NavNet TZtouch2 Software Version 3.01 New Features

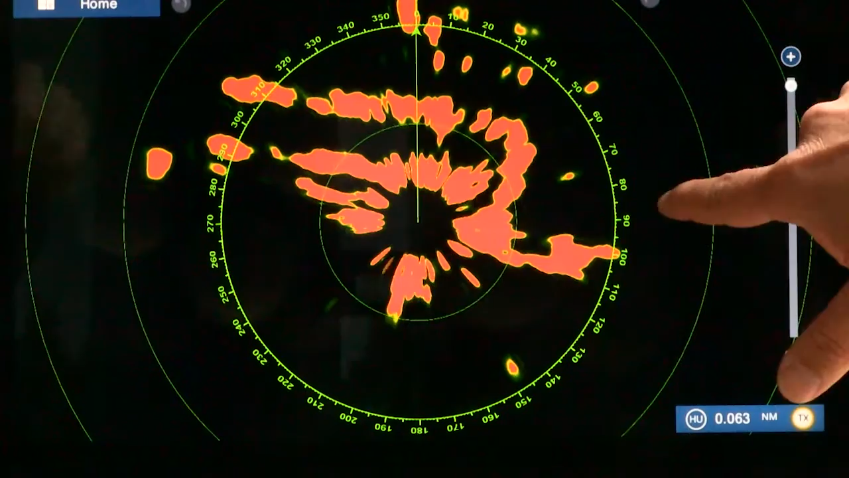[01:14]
target analyzer mode which is the new feature that really leverages our Doppler signal
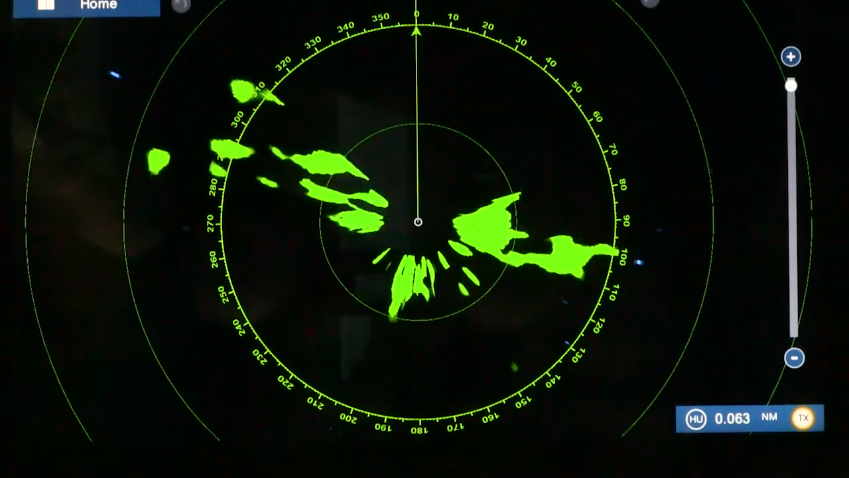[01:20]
processing technology and target analyzer mode actually has two different modes. One is designed to look just at targets and the other one allows you to actually bring in and show rain clutter as well in a separate color. Let's talk about the actual target mode first. In this case we have the target analyzer turned on which is a completely automatic mode and it turns all the
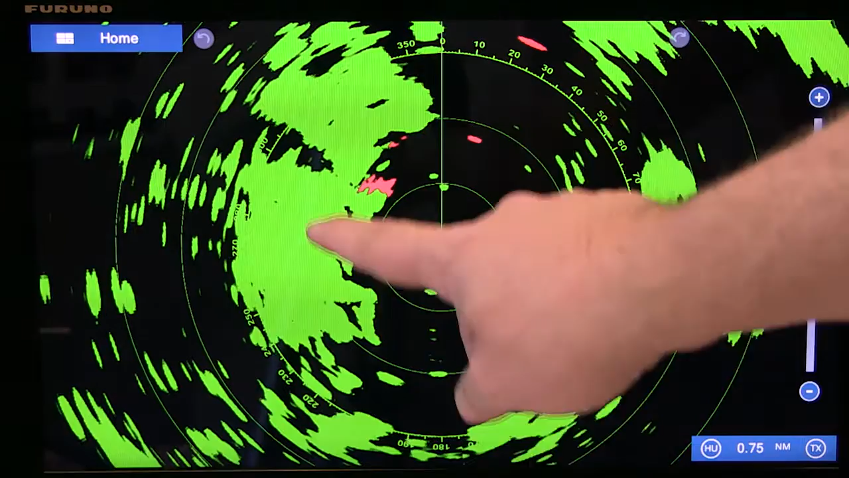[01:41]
targets on the screen green except for the targets that are a threat to you moving at a speed of more than three knots and the targets that are moving more than three knots will turn red and the nice thing
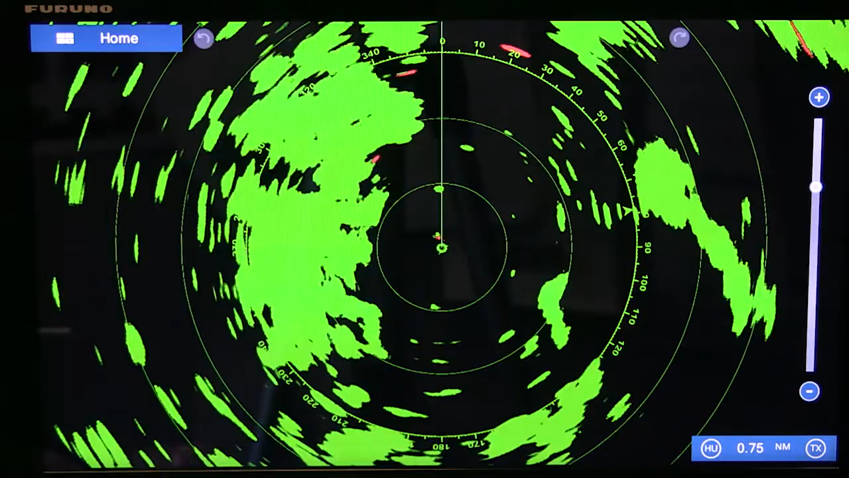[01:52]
about this mode is that for novice operators you can just look at the screen see everything that's green is either stationary or not a threat and just concentrate and focus on the red targets.
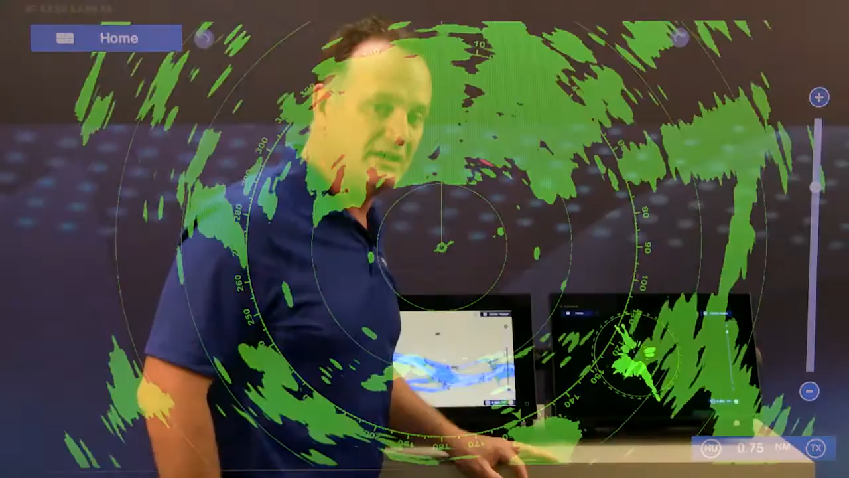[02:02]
It makes interpretation of the radar image much easier.
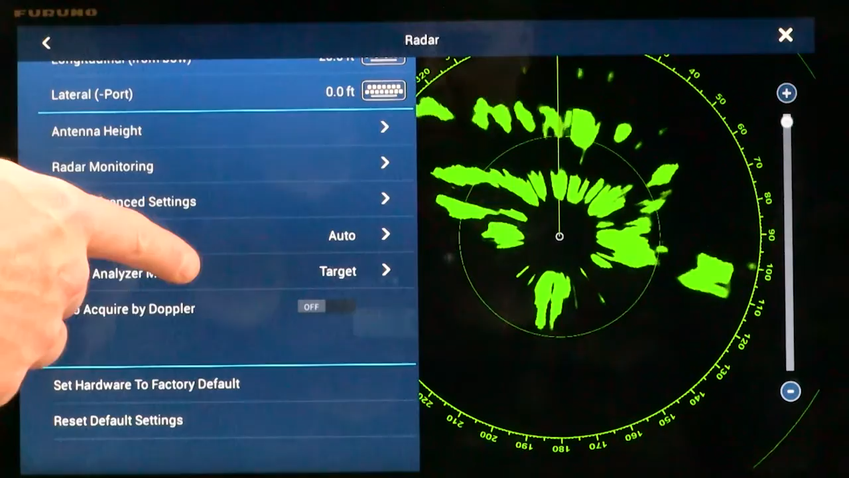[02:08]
From there we can actually go in and turn on the rain mode in target analyzer as well which adds another color
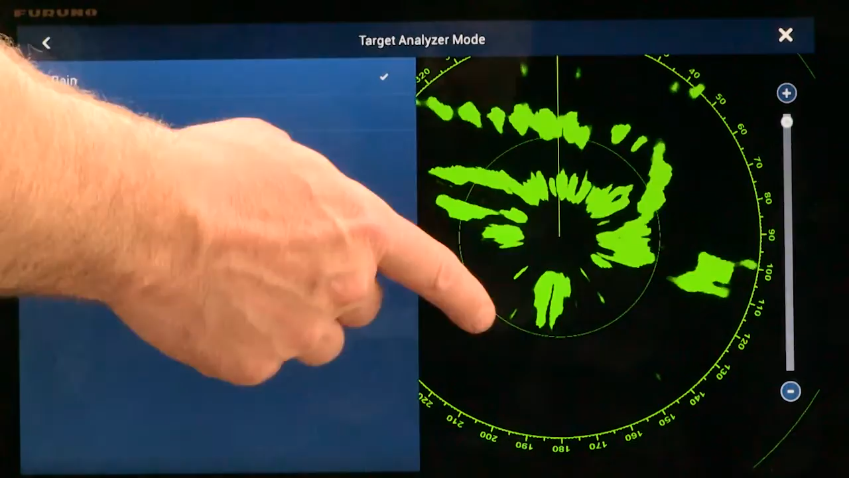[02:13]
and the nice thing about Doppler technology is that we can actually distinguish between targets and rain quite easily. Rain will be showed in a blue color which is unique for this new Doppler signal processing.